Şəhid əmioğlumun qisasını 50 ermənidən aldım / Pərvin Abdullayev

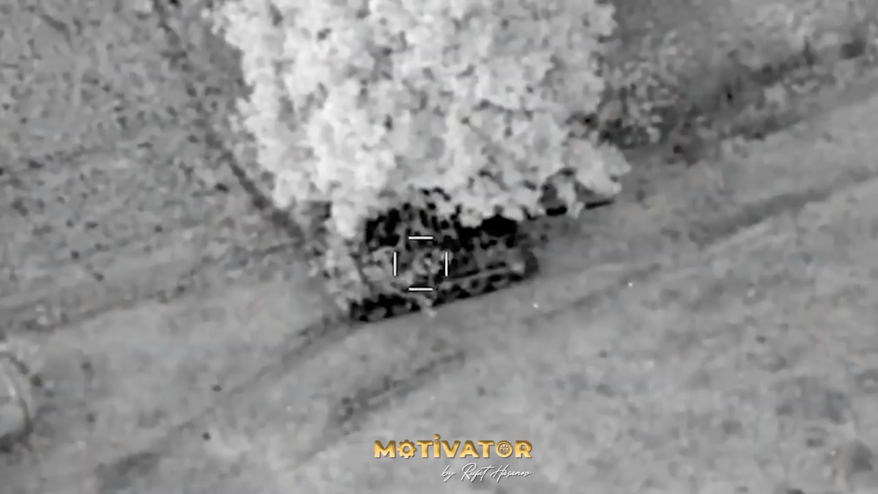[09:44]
adi gözlə görməklə onun yerini təyinələdim və onu məhvələdim, şükür Allah'a. Bu uğru tək özü uğrumu saymıram, yəni öz hərbiçə yol açıdanımını uğrum sayıram.